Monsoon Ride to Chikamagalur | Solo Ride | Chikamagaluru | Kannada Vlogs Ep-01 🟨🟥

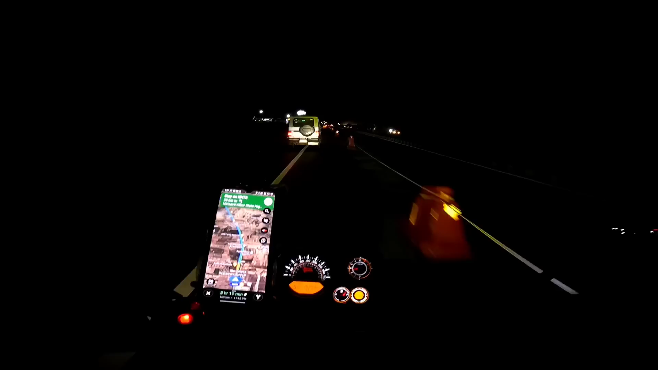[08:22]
ಸೊ ಅವಲಿಂದ ರೋಡೆಲ್ಲ ಈ ಥರ ಡೈವರ್ಷನ್ ಮಾಡಿ ಇಟ್ಬಿಟ್ಟಿದ್ದಾರೆ, ಫ್ರೀ ಆಗಿಲ್ಲ, ಎಲ್ಲ ಒಂದು ಎಲ್ಲ ಆನ್ ಕಮಿಂಗ್ ಟ್ರಾಫಿಕ್. ಅವಲಿಂದ ಒಂದು 3-4 kilometers ಆನ್ ಕಮಿಂಗ್ ಟ್ರಾಫಿಕ್ ಇತ್ತು, ಇವಾಗ ಈ ಥರ ಮತ್ತೆ ಸಿಂಗಲ್ ಲೈನ್ ಮಾಡಿ ಇಟ್ಟಿದ್ದಾರೆ.
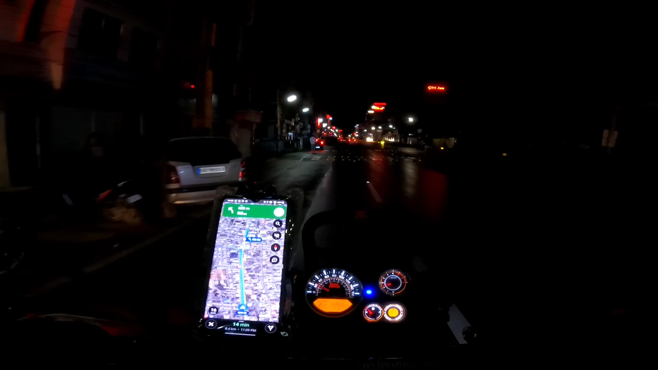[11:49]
ಅಮ್ಮ ಲೆಫ್ಟ್ಗೆ ಹಂಗೆ ಎಳಿತಾನೆ ಅವನೇ. ಇಲ್ಲಾರು ಡ್ರಿಂಕ್ ಅಂತ ಚೆಕ್ ಮಾಡಲ್ಲ ಅನ್ಸುತ್ತೆ. ಅದಕ್ಕೆ ಆಡಿದೆ ಆಟ ನನ್ನ ಮಕ್ಕಳದು.
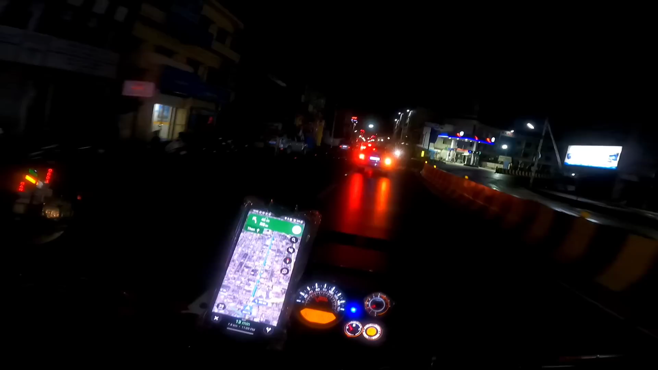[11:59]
ರೈಟ್ ಇಂಡಿಕ್ ಹಾಕ್ಬಿಟ್ಟು ಸ್ಟ್ರೈಟ್ ಹೋಯ್ ಚಲ್ಲು.
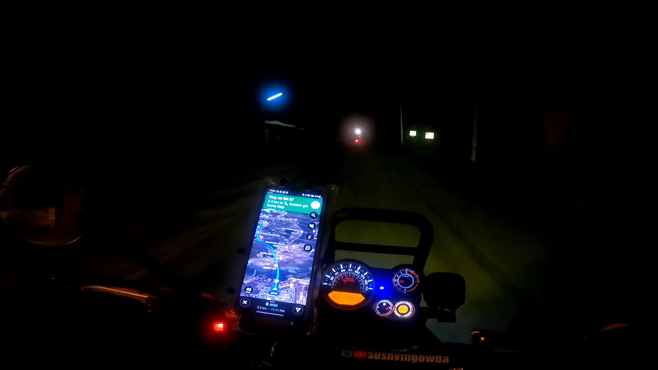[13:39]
ಓ, ಮತ್ತೆ ಹೋಗೋ ಬರೋದು ಗಾಡಿಗಳ್ದು ಎಂಟ್ರಿ ಮಾಡ್ಕೊತಿದ್ದಾರೆ.